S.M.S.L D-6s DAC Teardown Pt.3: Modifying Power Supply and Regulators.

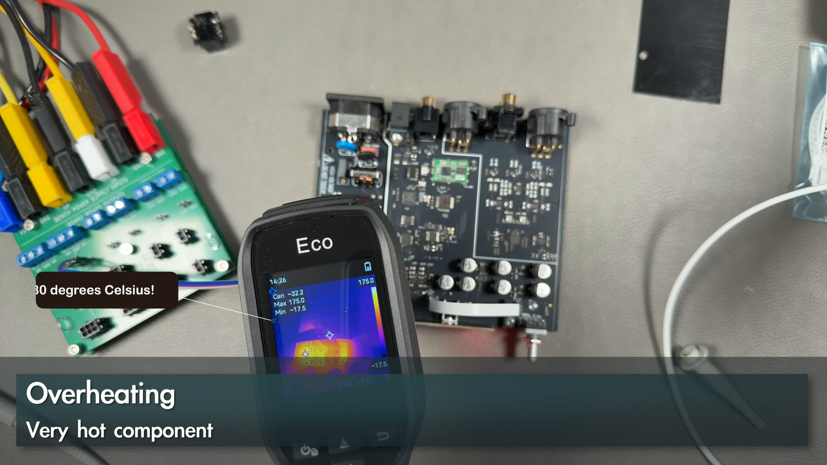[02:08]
there is one component here is 180 degrees i think it's part of the main dcdc control
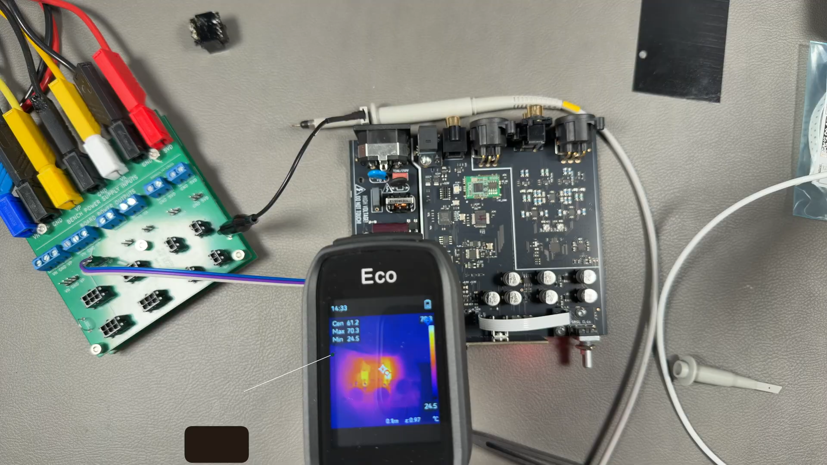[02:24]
diodes also are fairly hot at 70 degrees even if it's just standby